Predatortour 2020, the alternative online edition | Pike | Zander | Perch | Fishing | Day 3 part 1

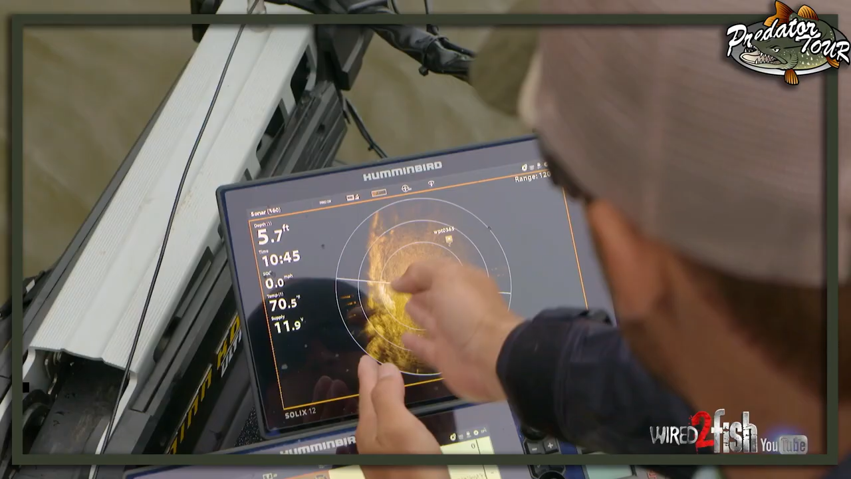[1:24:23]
On screen: depth 5.7 ft, speed 0.0 mph
So we're say 30 degrees off to the right is that
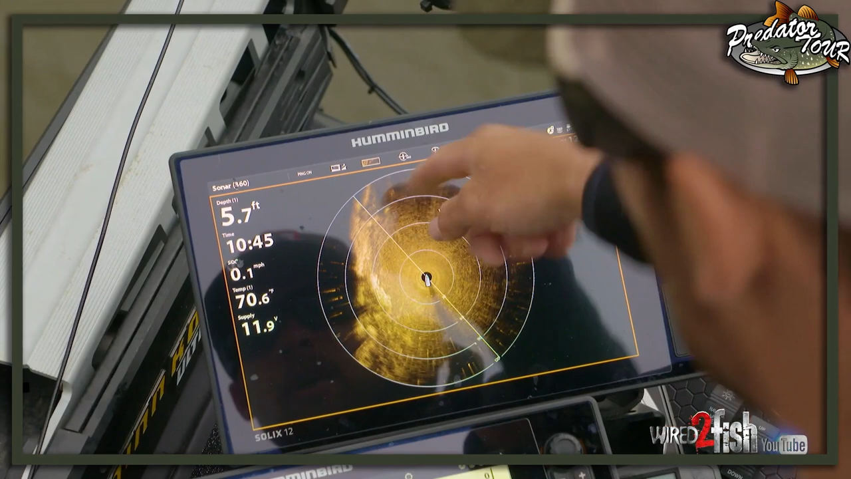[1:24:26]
On screen: depth 5.7 ft, water 70.6°F, speed 0.1 mph
waypoint that I had just marked on that little stump. And I can lay my rod off my graph and know that that's the angle that I need to make my cast at. And I also know that this first ring is 30 feet, 60 feet, and then 90 feet. So I know it's about 62 or 63 feet
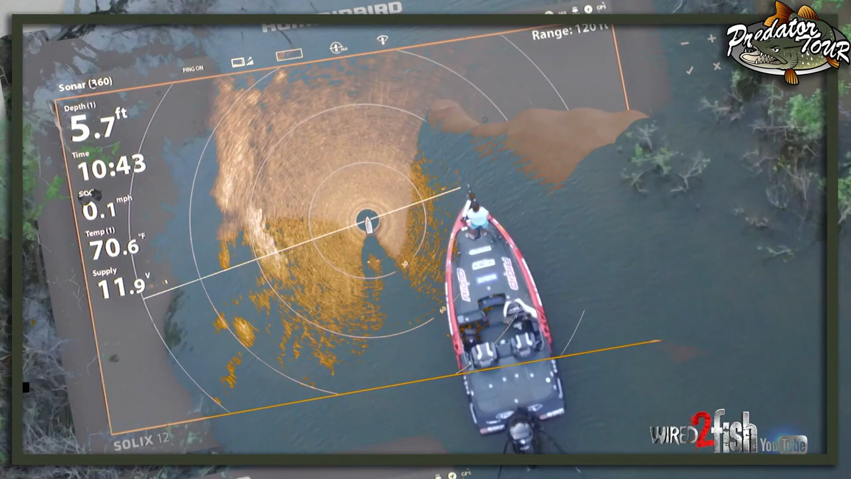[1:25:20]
On screen: depth 5.7 ft, water 70.6°F, speed 0.1 mph
in maybe a brush pile or a rock vein that I'm fishing.
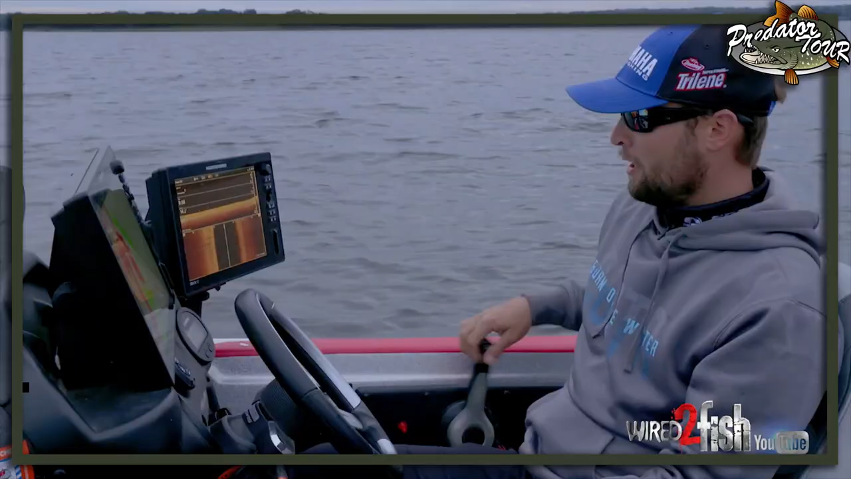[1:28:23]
And this is a Solix 12 over here.
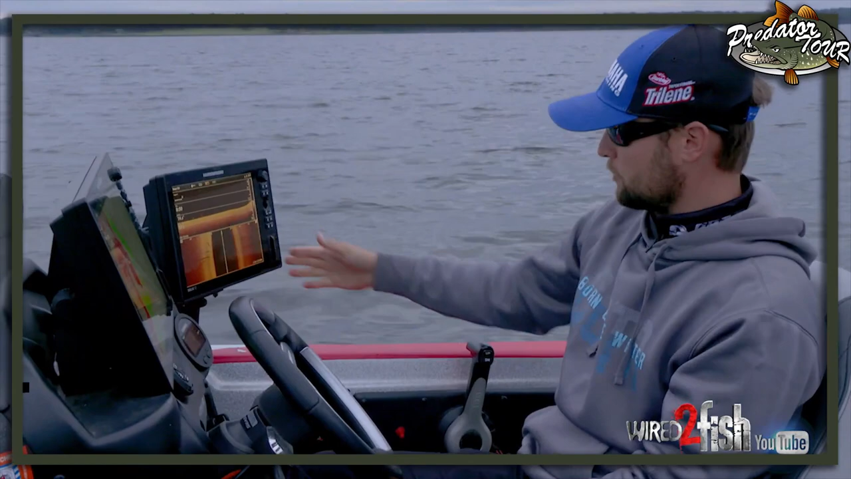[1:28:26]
I've got a split up and down screen with mega imaging, down image and side image.
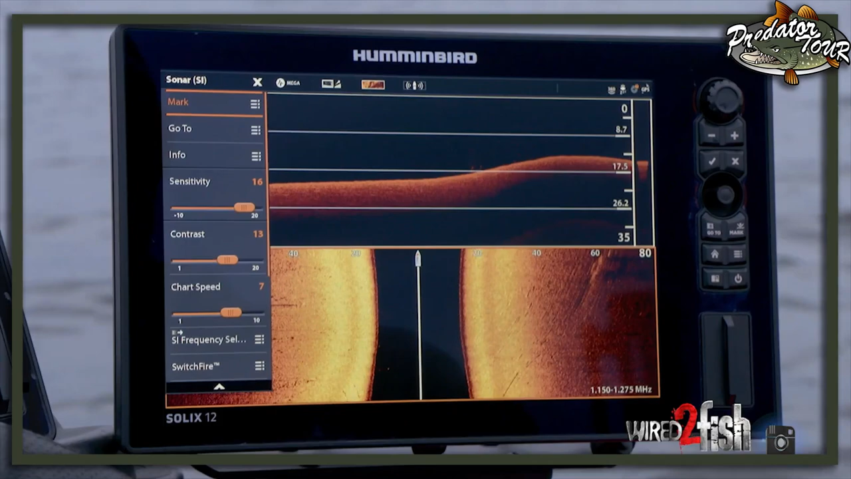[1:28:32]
And then I almost take my eyes off the map completely. I'm looking over here, looking for every little detail, really trying to understand every little thing that's going on here. These are my eyes under the water. Without this, I don't know how to set up properly on something. So we're gonna idle around. We're gonna find a good spot to mark, and then we'll show you guys how we get set up.
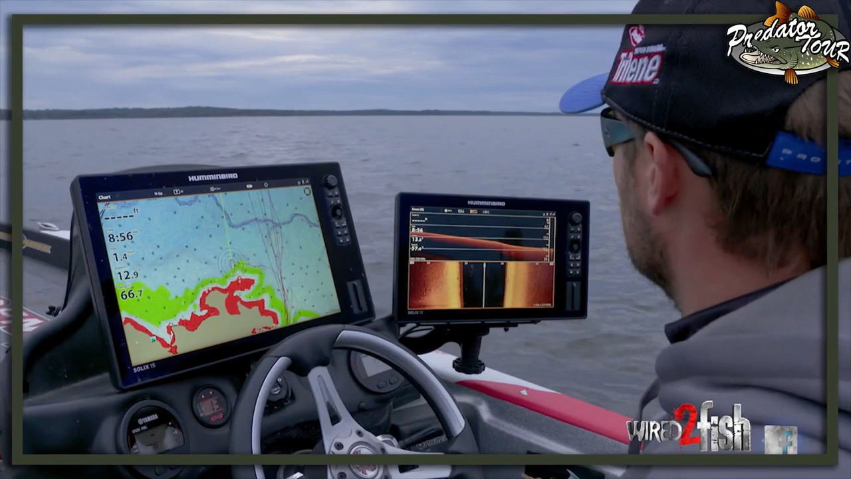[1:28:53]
All right, so the first thing that I do when I get to a lake for practice is I go to the chart. This is really, really important.
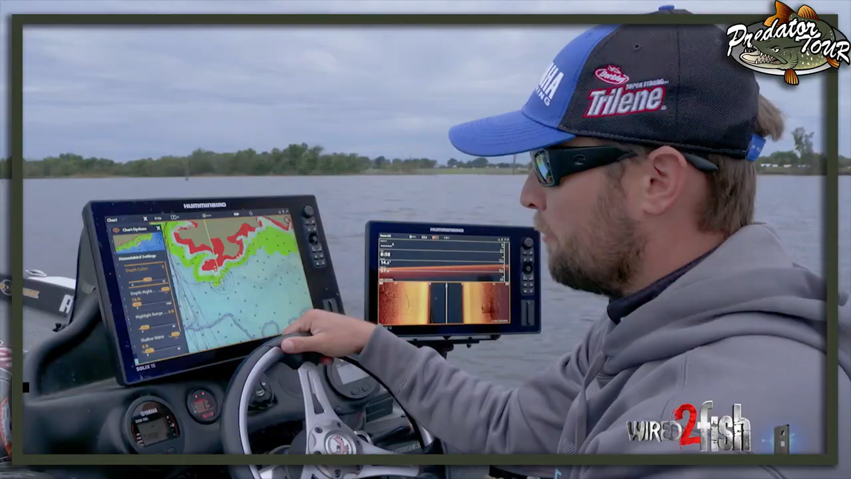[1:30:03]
But that is definitely the first thing I do when I get to a new lake before anything else. And then as I start to idle around, go over here on the side button, and I like touchscreen.
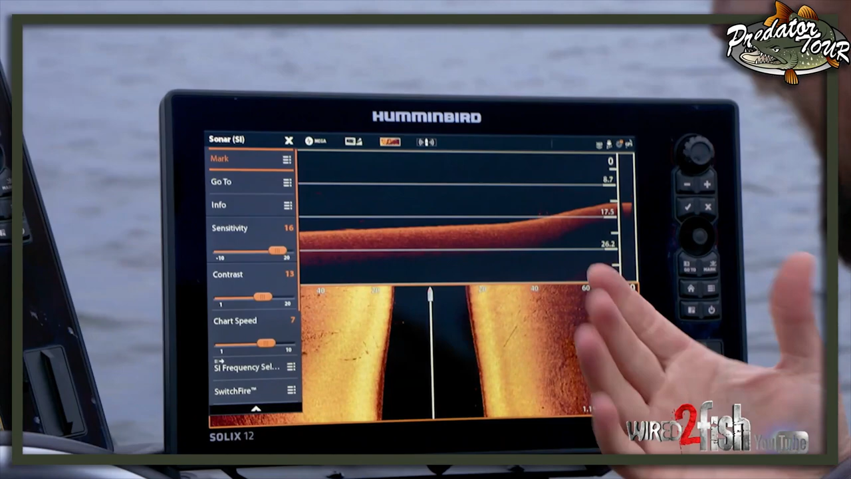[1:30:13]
It's just really easy. That's why I choose Solix. Guys love Helix and I had them and they're great. I just really love touchscreen. I'll show you why on that in a second too.
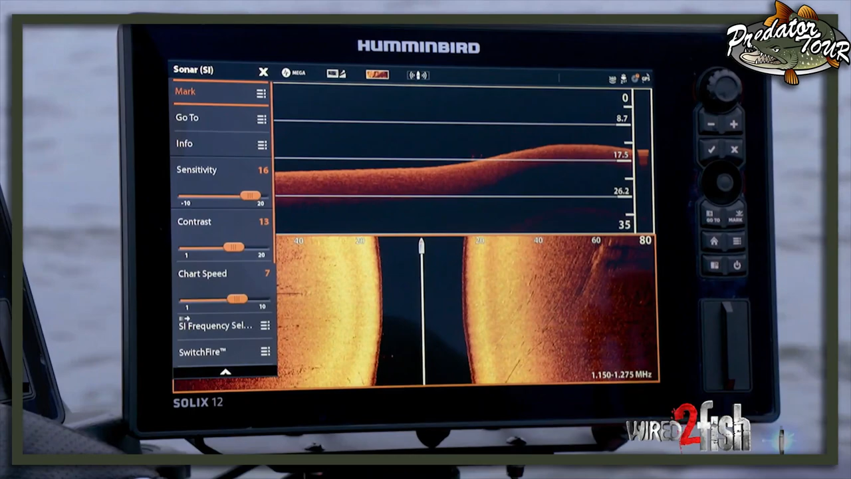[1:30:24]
But as I'm idling around, just first thing in the morning, you know, if I know it's gonna be a deep tournament,
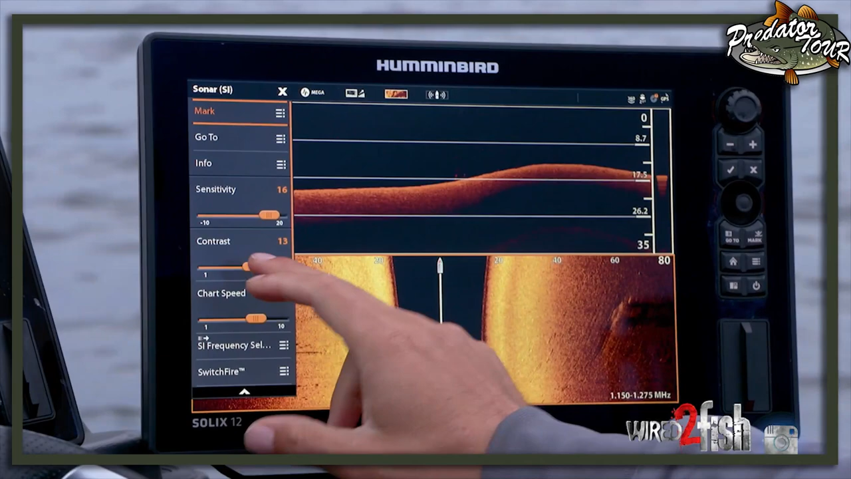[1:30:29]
I'm gonna get out here and kind of mess with the contrast and sensitivity until I get the color that's drawn perfectly for this lake.
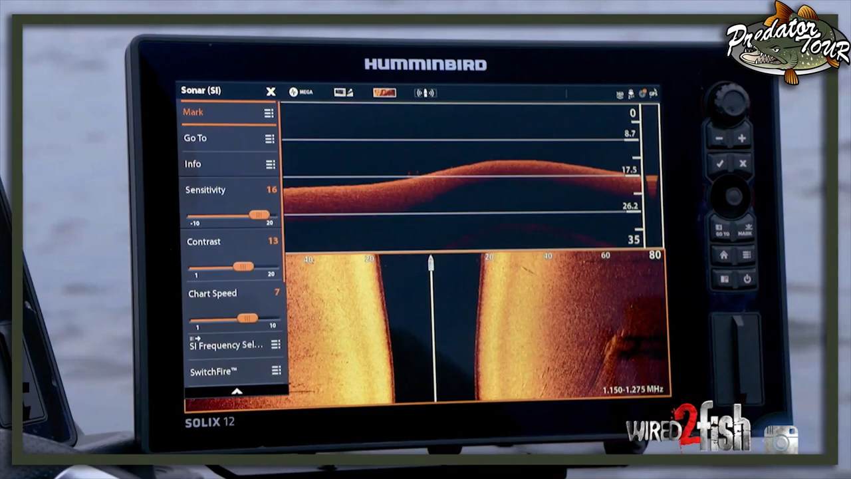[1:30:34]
I feel like every lake is different, you know, based on what's in the water,
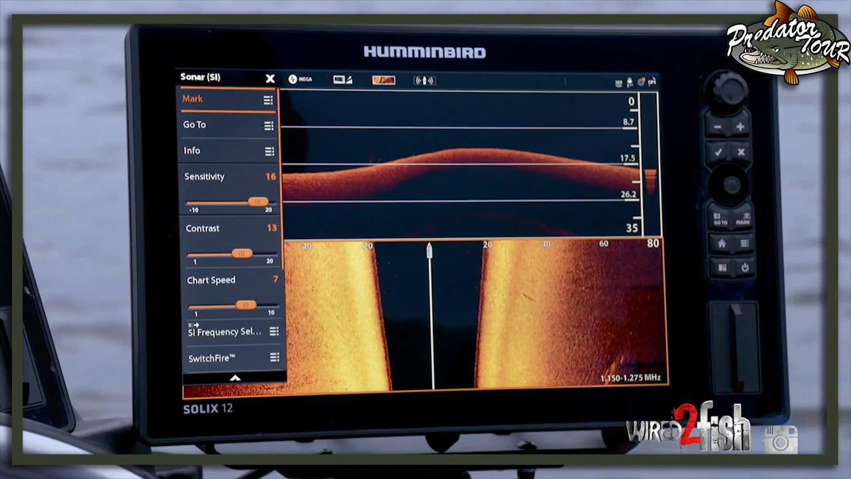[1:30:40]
water clarity, all kinds of different things I feel like factor into it.
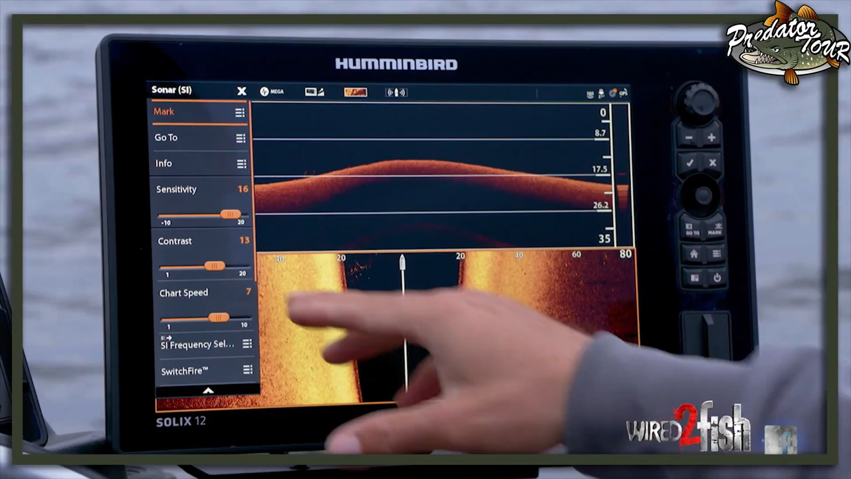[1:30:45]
And I noticed that adjusting the contrast and sensitivity, playing with it just a little bit until I get it real clear on the grab, that makes a big difference.
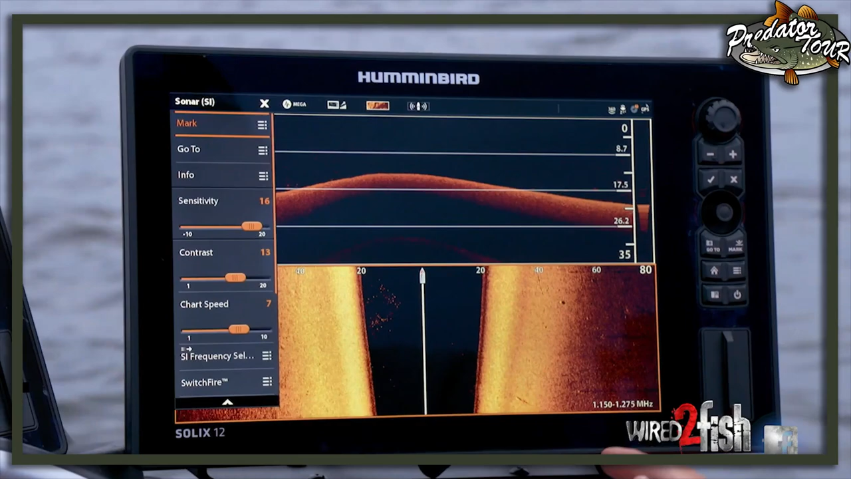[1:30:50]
Not the same contrast and sensitivity works on every lake.
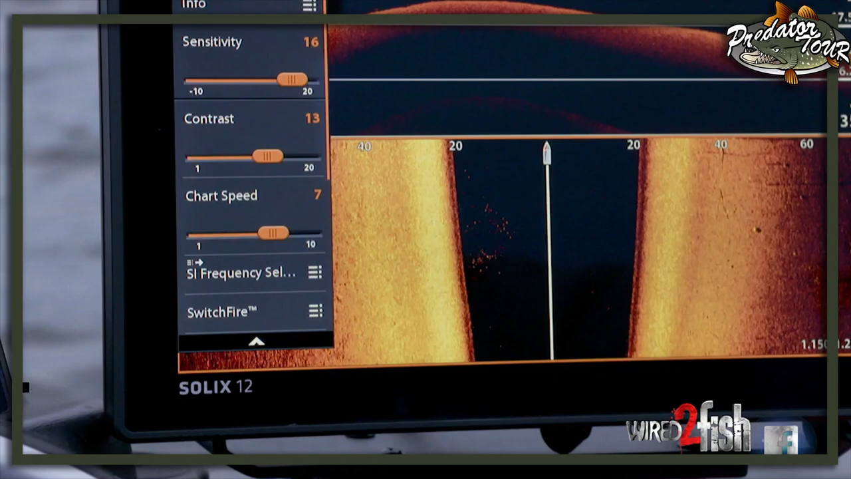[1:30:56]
The other thing I like to do is run the chart speed up a little bit. I just feel like this helps draw a clearer picture for me.
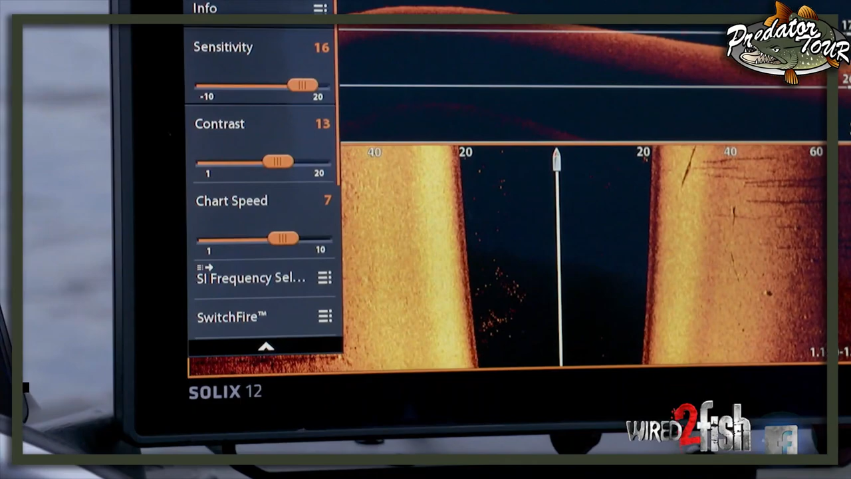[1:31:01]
So it comes standard at chart speed 5.
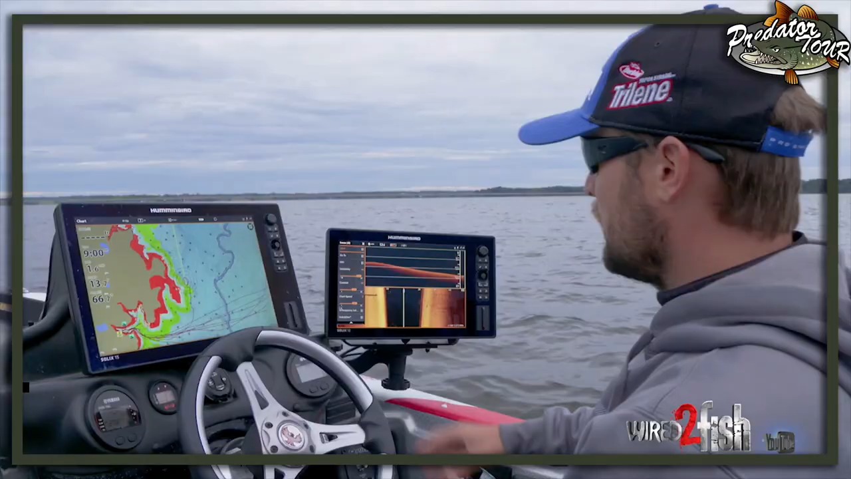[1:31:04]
I bump it up to 7 just to get a little more speed out of it. But that's the start, you know, of now we're ready to go find the spots and find the fish.